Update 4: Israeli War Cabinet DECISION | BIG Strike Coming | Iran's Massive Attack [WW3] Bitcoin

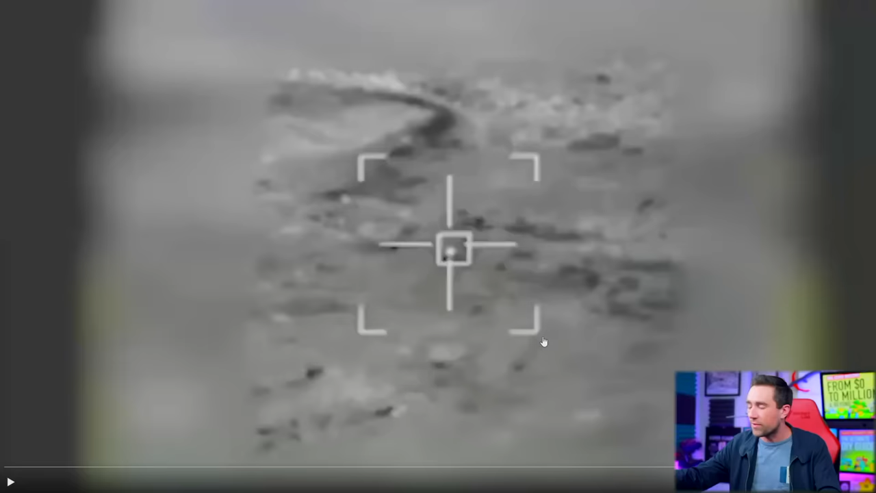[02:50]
Well, at least, or missiles rather, at least in the footage that we have here,
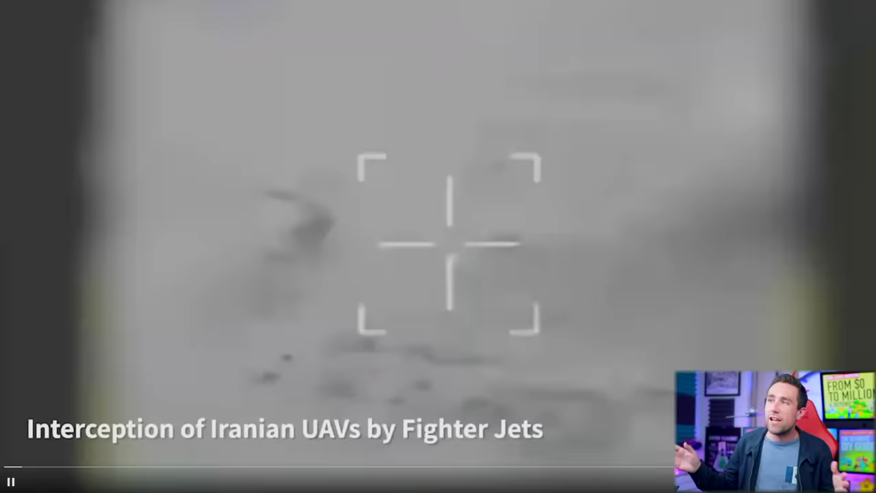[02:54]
you could see, no, we're not using the machine guns. We are using heat-seeking missiles.
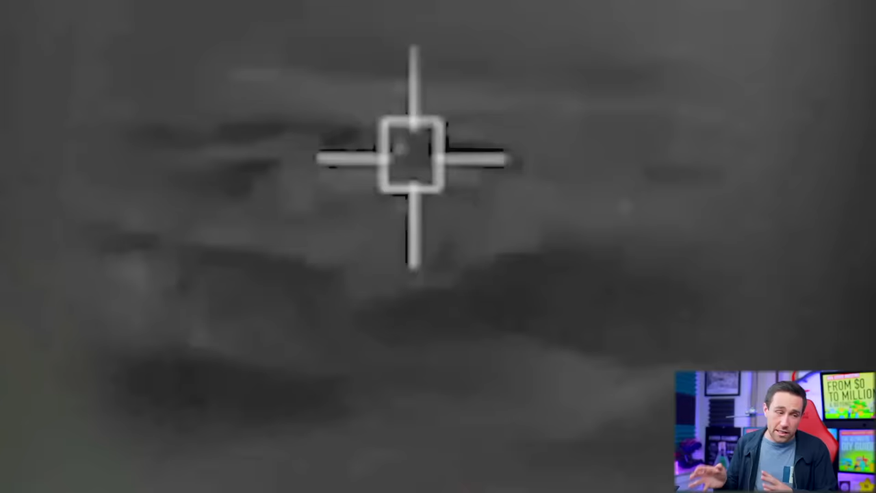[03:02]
This is pretty freaking cool footage. Keep in mind, no human lives were lost in this footage since these are unmanned drones that were being attacked,
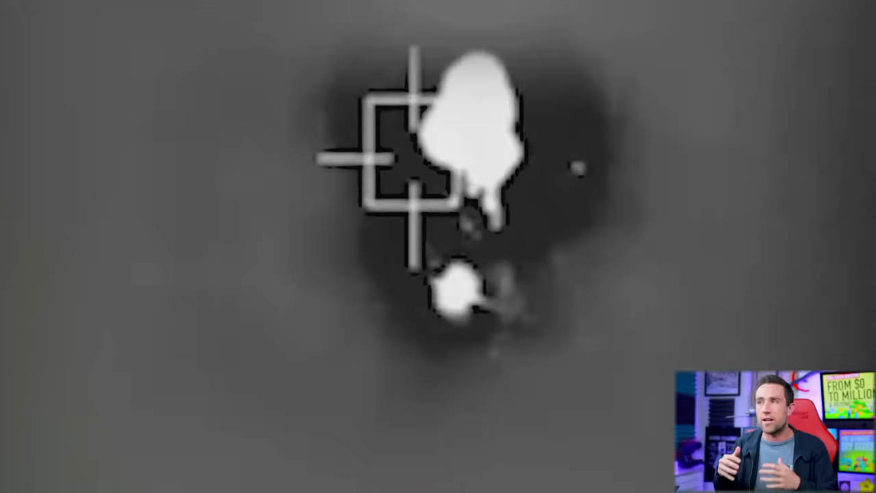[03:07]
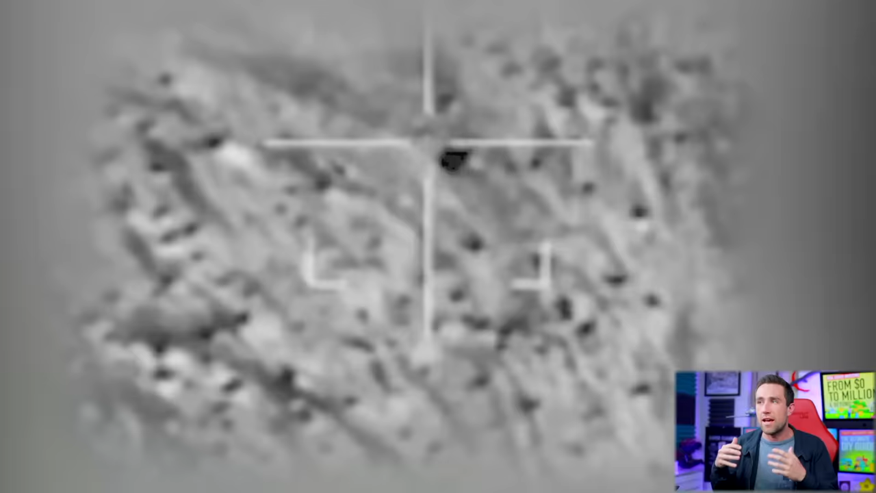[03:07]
but you could clearly see the shape of one of those
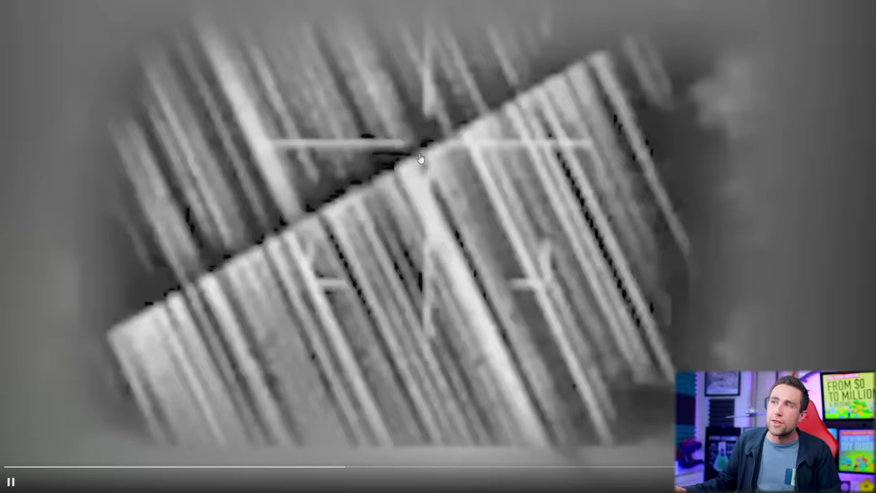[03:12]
131 drones here just getting locked
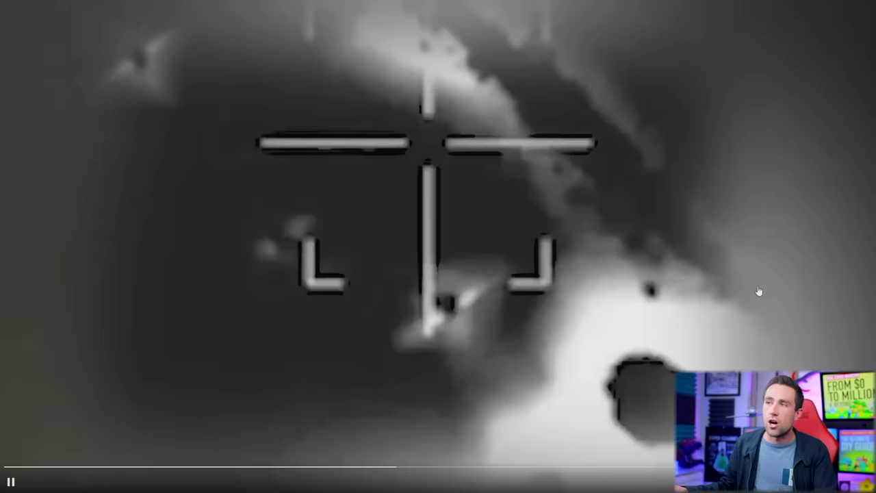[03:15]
on by heat-seeking missiles and taken out. Here's another one. You could clearly see those vertical stabilizers in the back,
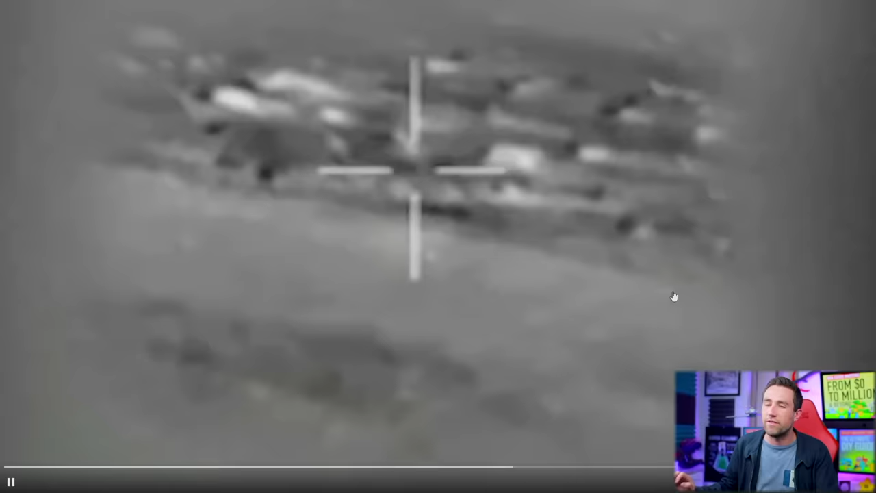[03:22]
very reminiscent of what you expect for the 131s, and that's a 131 right here with the vertical stabilizers up and not down.
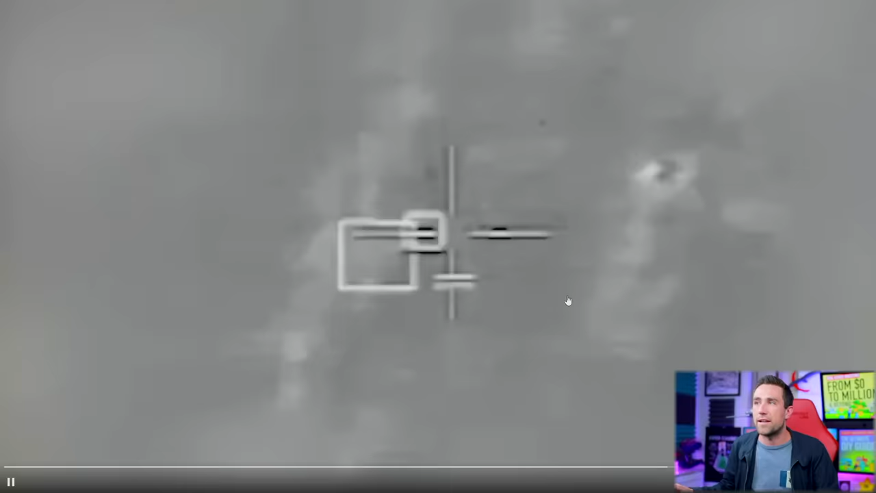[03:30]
The 136, the larger, faster versions, have the lower stabilizers as well. But anyway, this is some pretty awesome footage here. This is a different kind of attack here.